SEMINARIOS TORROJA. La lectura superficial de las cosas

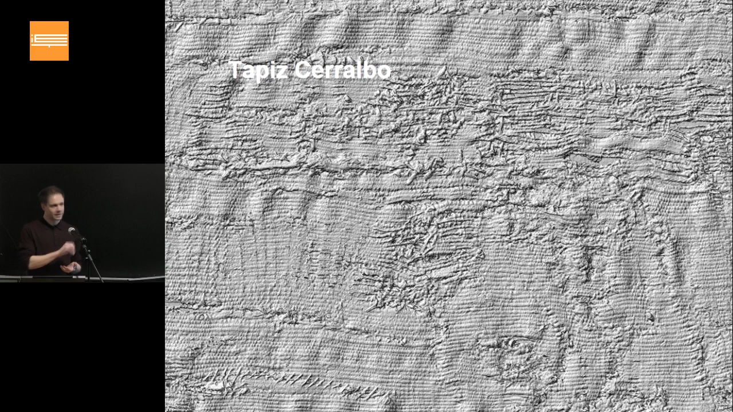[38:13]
sino también las diferentes texturas de la rama, del timbre, y se puede aprender muchísimo también de escanear
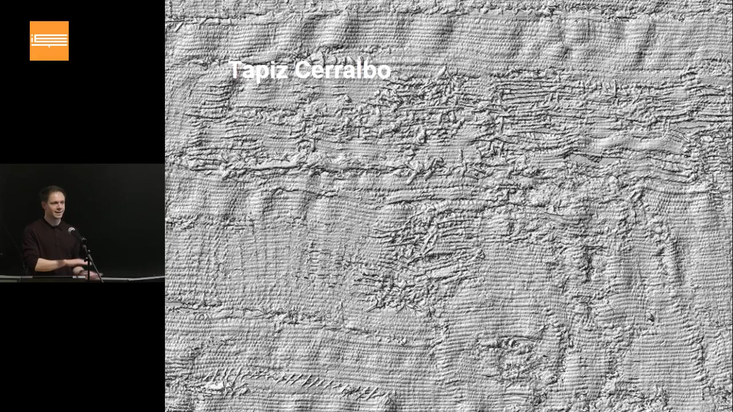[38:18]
la parte trasera de obras como esta. Tenemos la oportunidad de intentar escanear la parte trasera de esas obras para tener un análisis completo de la tridimensionalidad del objeto.
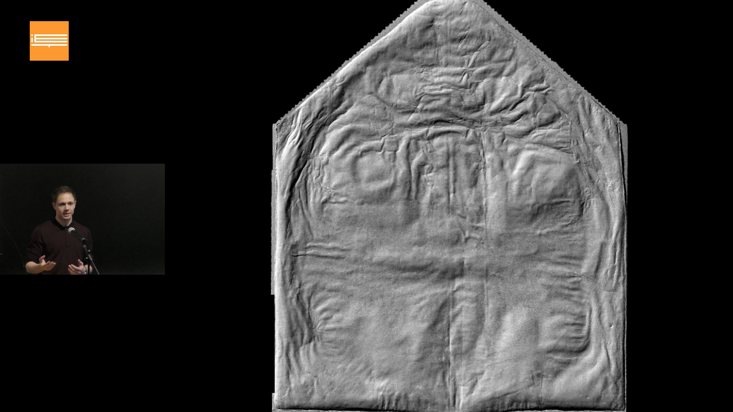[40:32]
observar directamente las cualidades tridimensionales del objeto.
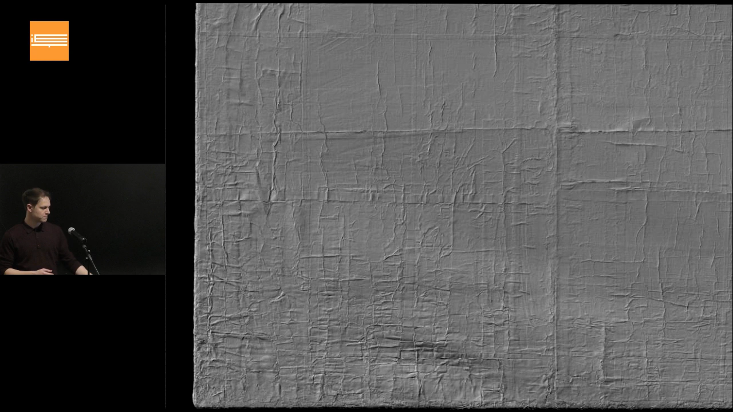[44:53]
Este es el resultado del escaneado de esquina de este cartón de Rafael, del Victoria Albert en Londres,
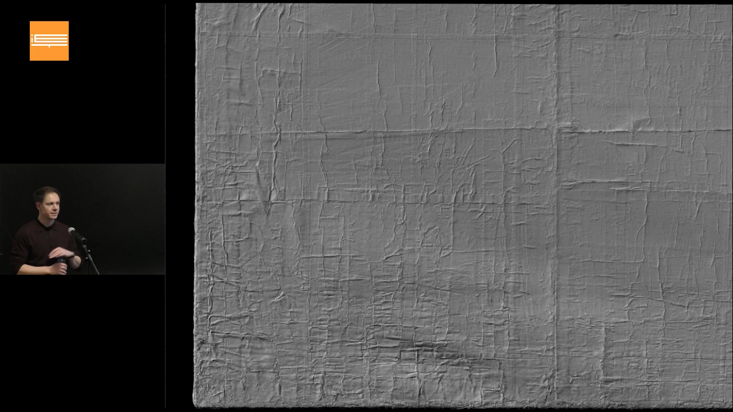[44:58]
que nos permitió, con una especie de primera prueba,
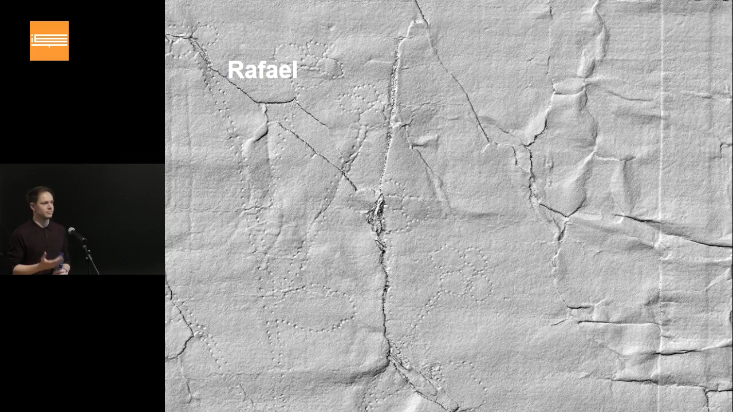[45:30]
Entonces, como digo, documentar este tipo de objetos es algo que hemos conseguido en el escáner,
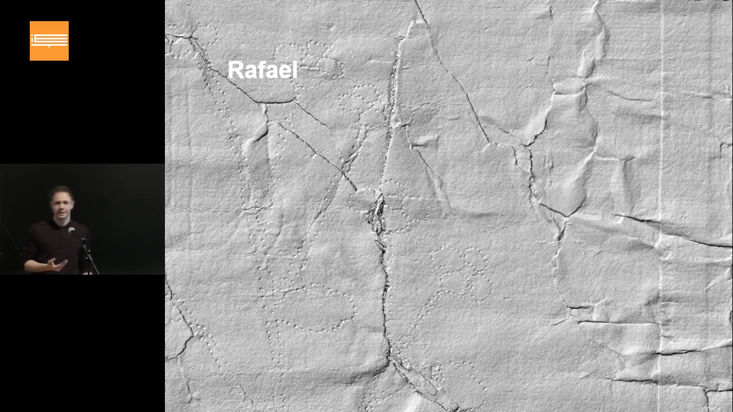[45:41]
pero cómo reproducir físicamente información como esta es algo mucho más complicado, porque utilizando procesadoras CNC nunca hemos conseguido obtener la resolución deseada.
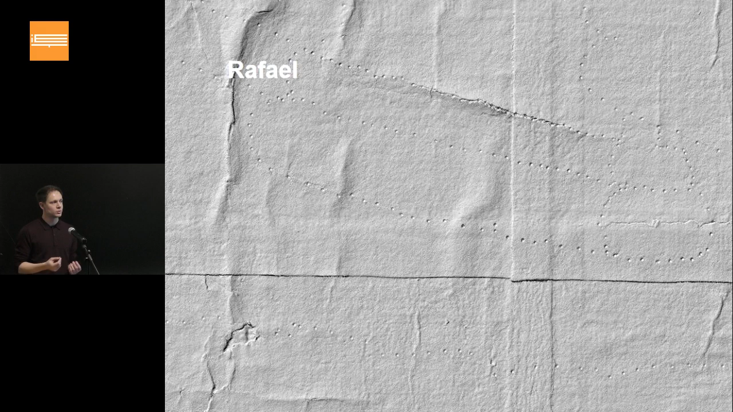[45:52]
Una cosa es tener información en pantalla,
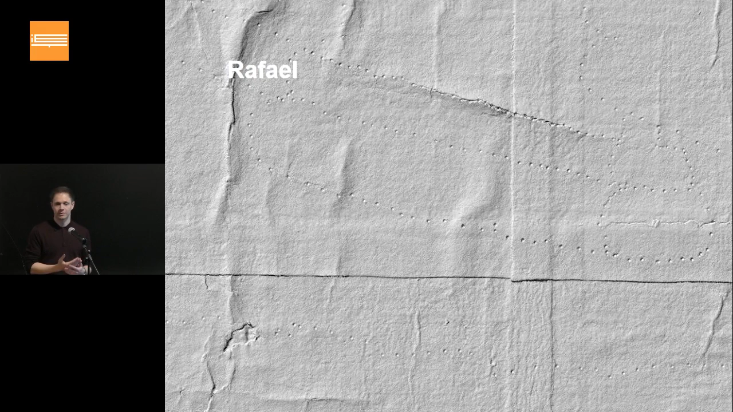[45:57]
nos ofrece una documentación de muy alto detalle, de alta resolución, y otra cosa es cómo llevar esto a un plano físico.